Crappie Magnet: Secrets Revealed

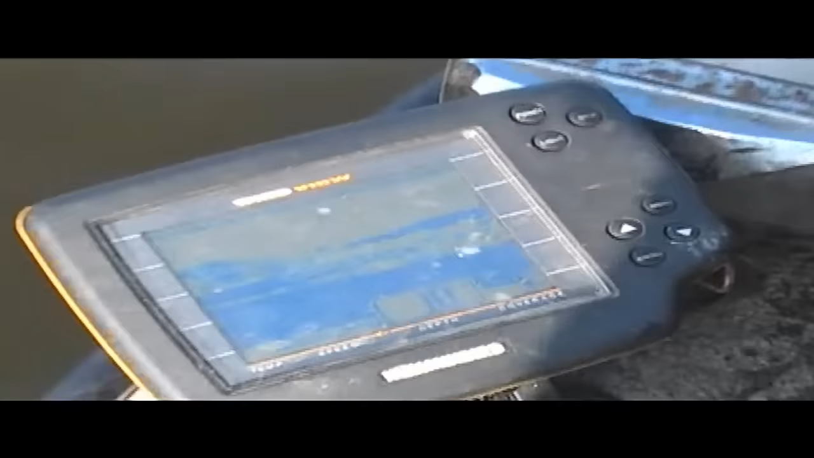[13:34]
So we're about 10 feet here. See on the graph the structure and a few fish it's showing down there.